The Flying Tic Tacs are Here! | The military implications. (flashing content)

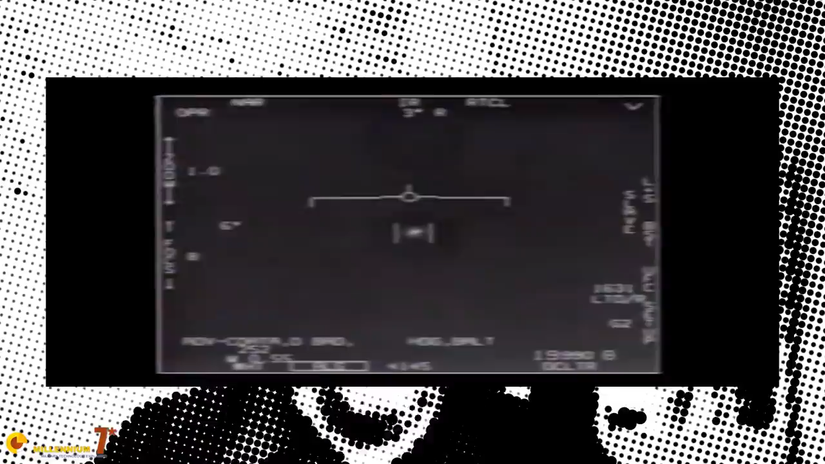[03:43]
no signs of mass being displaced there are no aerodynamic surfaces no hints of energy being transformed however they do produce work
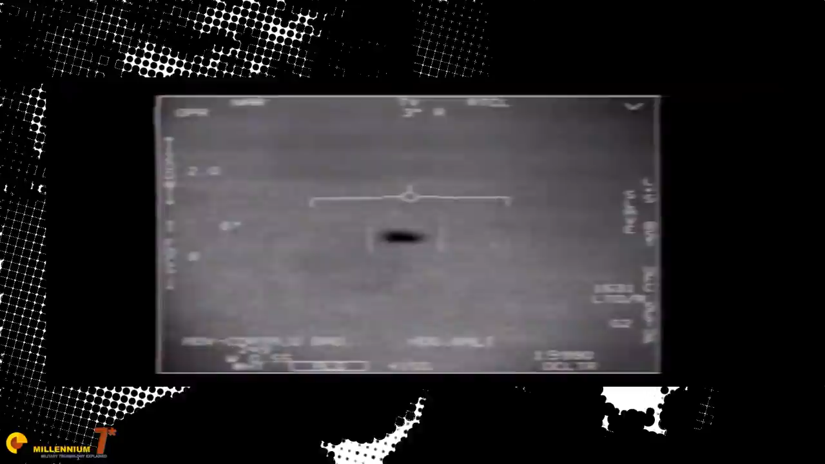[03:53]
they fly obviously no and to produce work you need to spend energy and to spend energy you need to transform the energy from one form to another
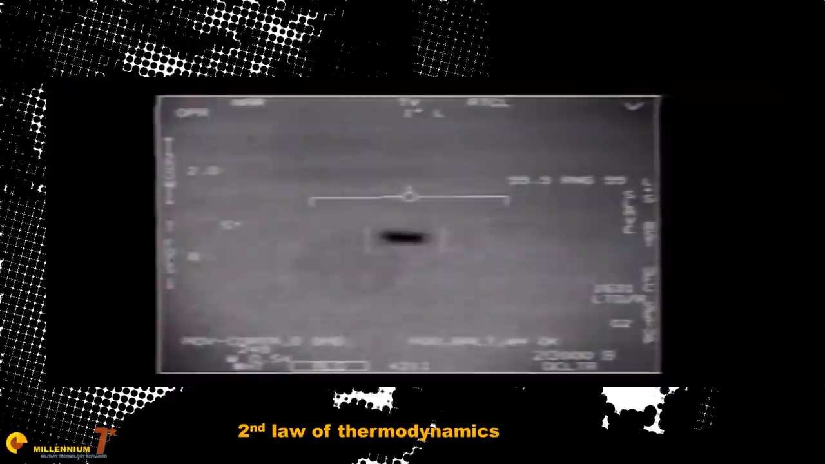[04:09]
and with current human technology at least in propulsion is way less than
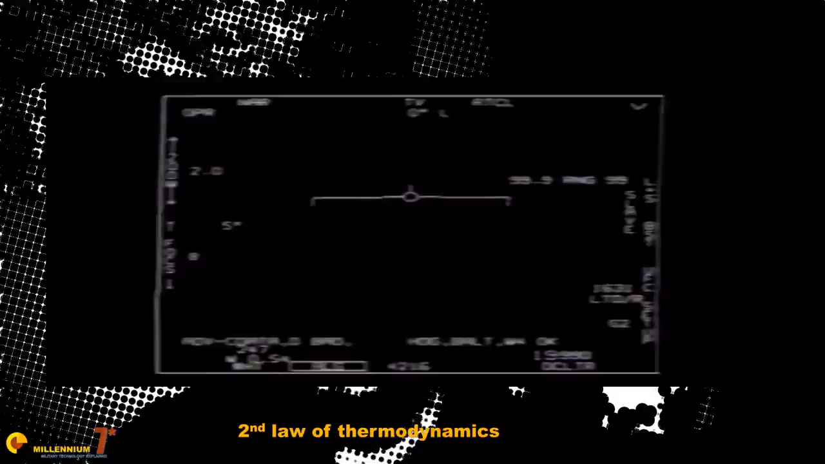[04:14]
100% there is always a waste product which is heat the Tic Tacs in the infrared do not appear to be particularly bright
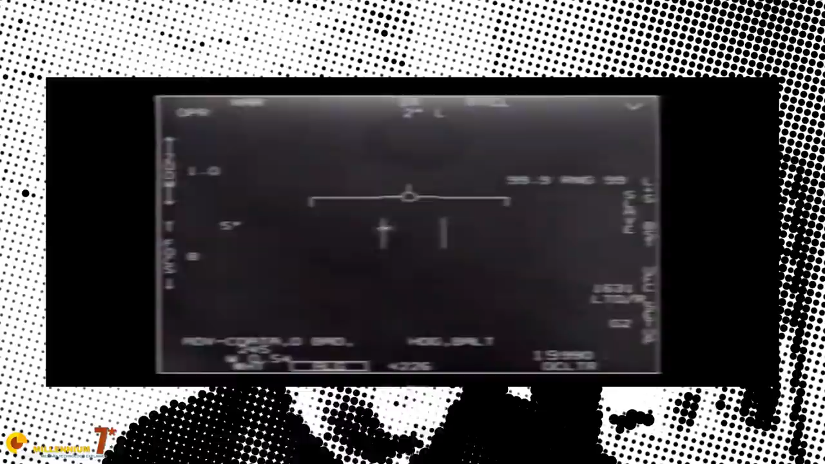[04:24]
nor they show any sign of a plume so their temperature
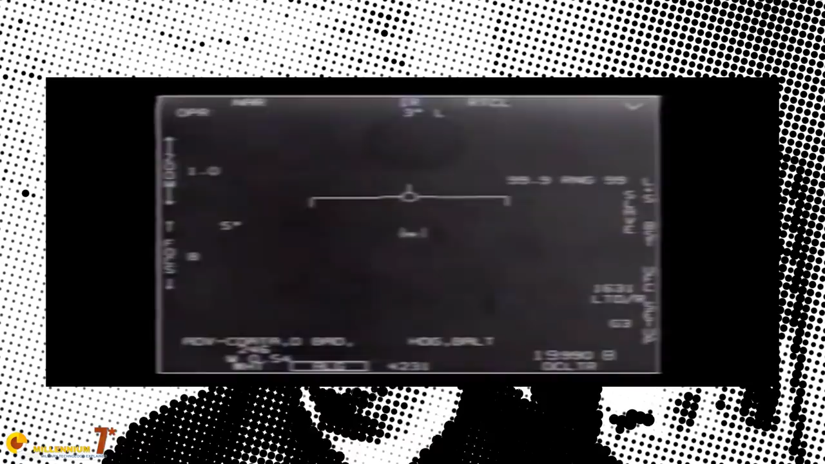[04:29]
is probably not much different than the environmental temperature so one thing that we may infer is